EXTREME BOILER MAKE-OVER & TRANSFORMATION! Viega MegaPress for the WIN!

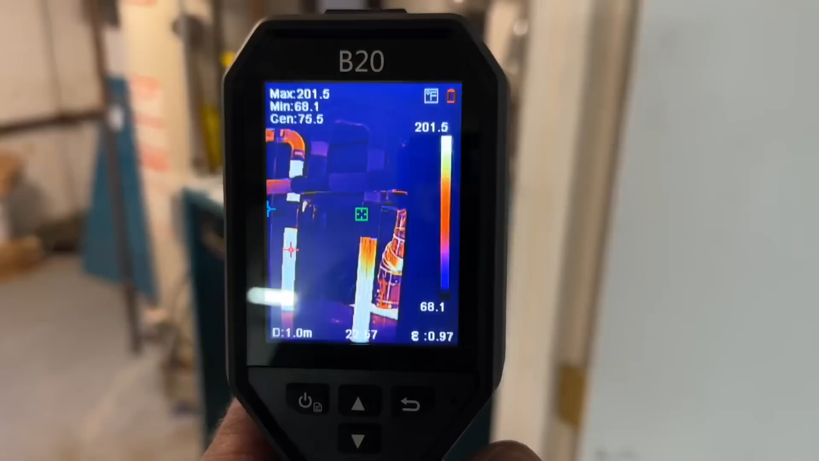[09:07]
take a look at the steam just coming up
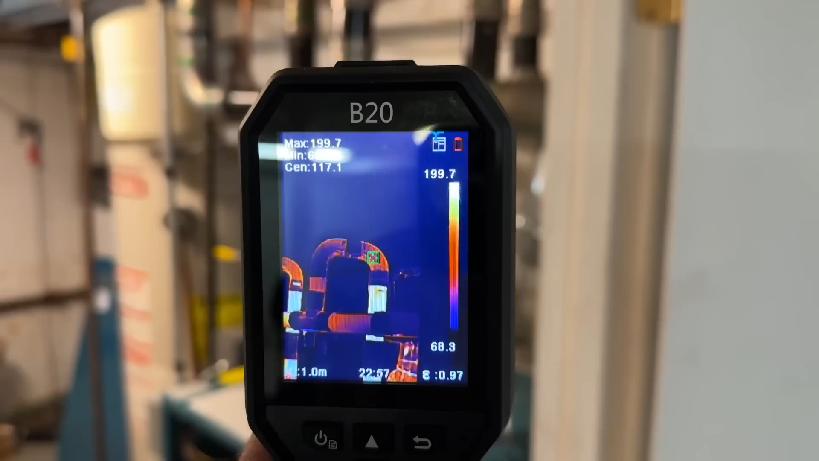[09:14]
to the header on the right side my battery's about to die but wow it's incredible
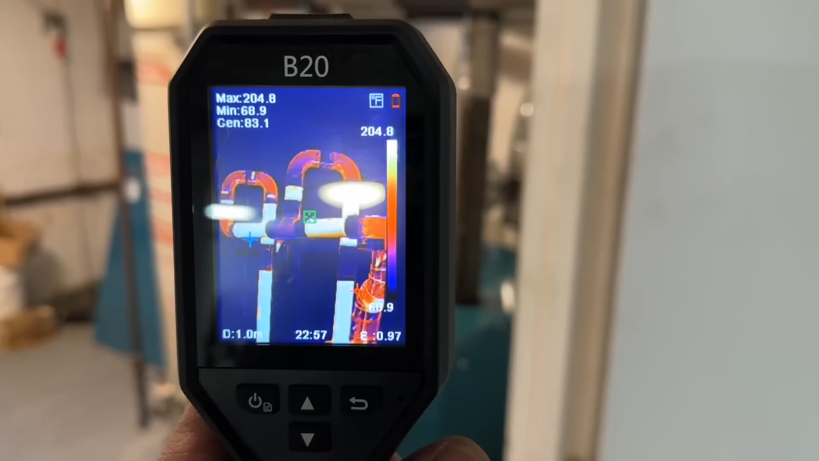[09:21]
that steam coming up using the hik micro b20 thermal imaging camera
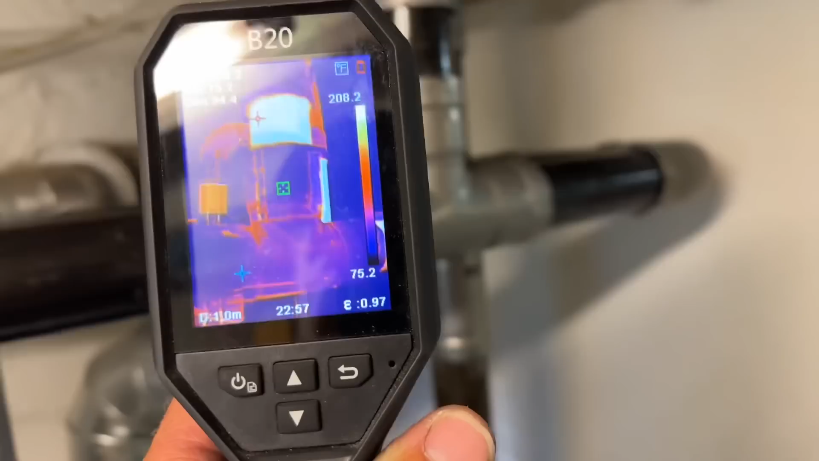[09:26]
and you can see there's my
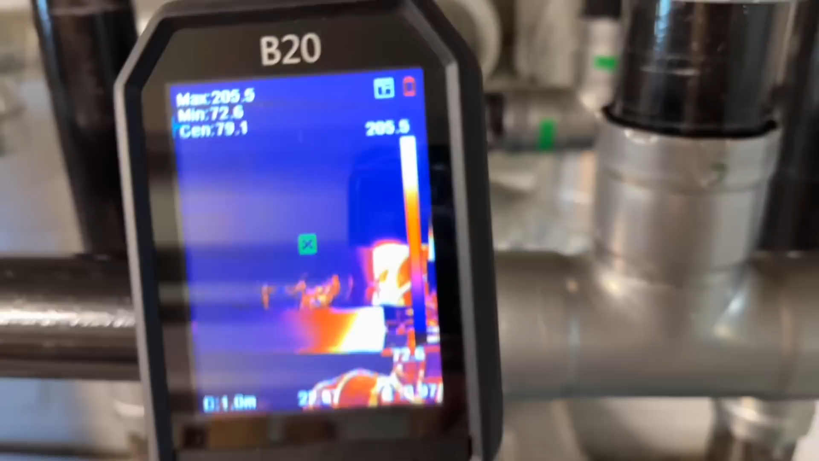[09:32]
equalizer right there and just starting to get hot look at that steam traveling slowly
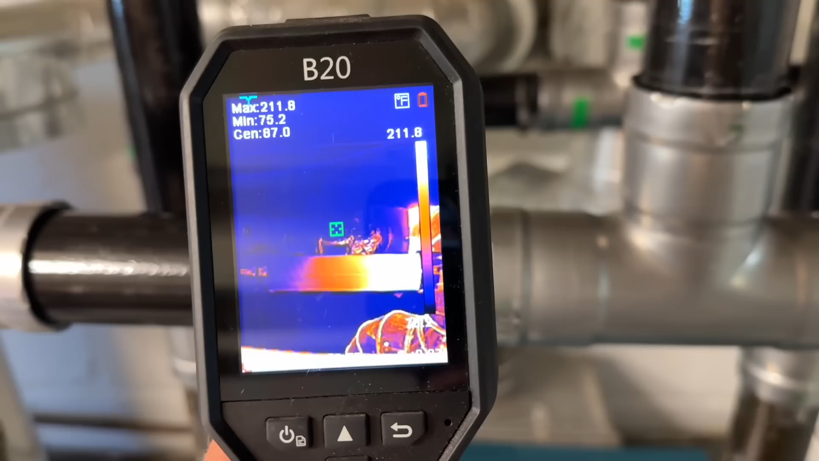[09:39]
across it doesn't want to make its way back to the boiler but slowly making its way back to the boiler
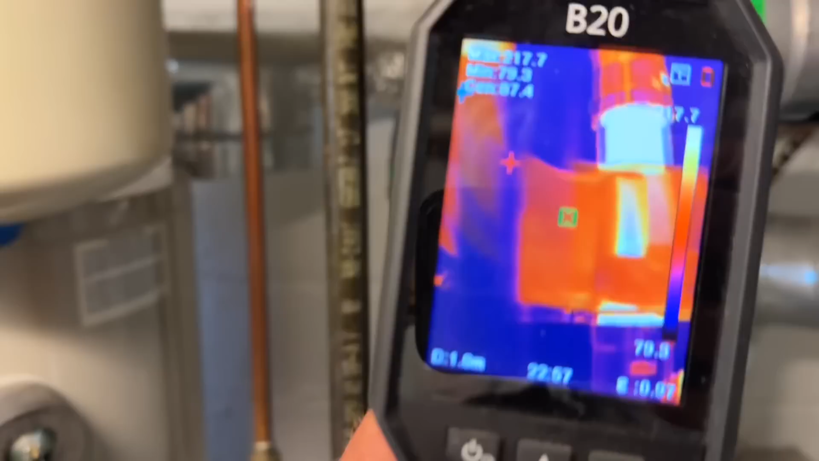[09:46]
on our equalizer with our Hartford loop back there
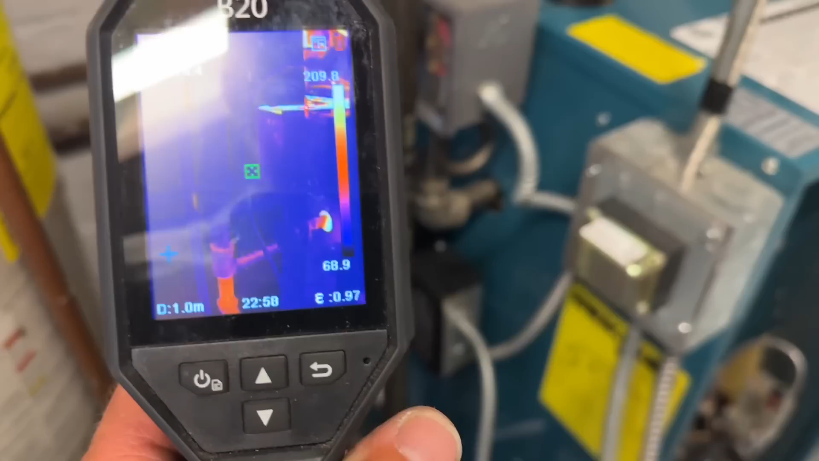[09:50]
wow and if you take a look at our steam piping
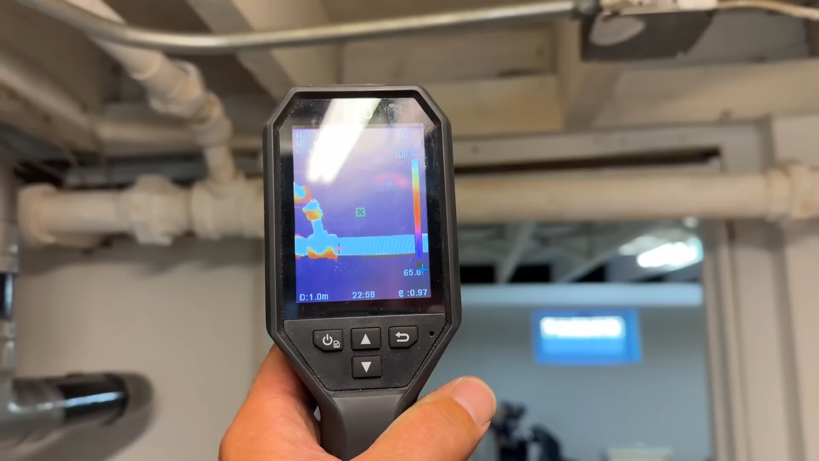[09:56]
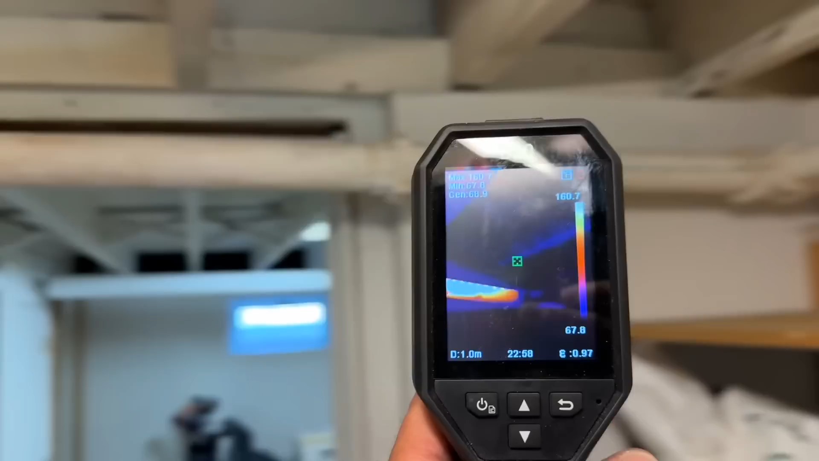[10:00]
all right let's see check look at this so there's that 213 degrees and then here